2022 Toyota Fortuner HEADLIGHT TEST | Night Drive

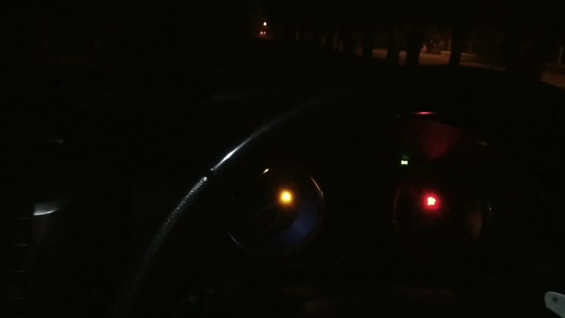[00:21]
ठीक है जी रोड ऐसी दिखती है या नहीं दिखती है कह लिए ये तो फॉक्स जला दिया मैंने और अब
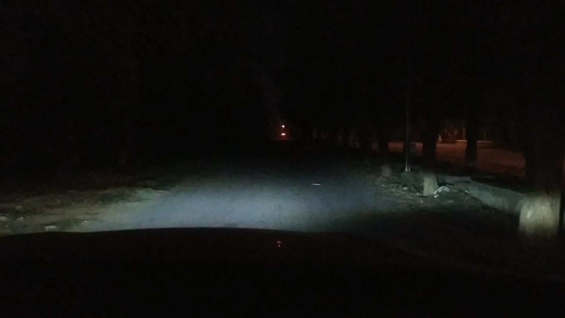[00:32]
ये गोप्रो भी लगा रखा है भाई साब लाइट तो अच्छी है भाई
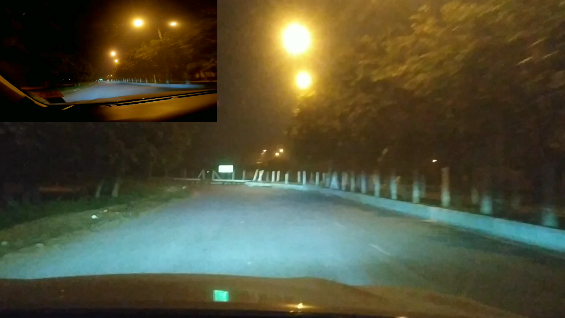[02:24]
इसी गोल चक्कर से गुमाया था आपको ये भी अंदाजा हो जाएगा ना कि मोड पे लाइट्स कैसी है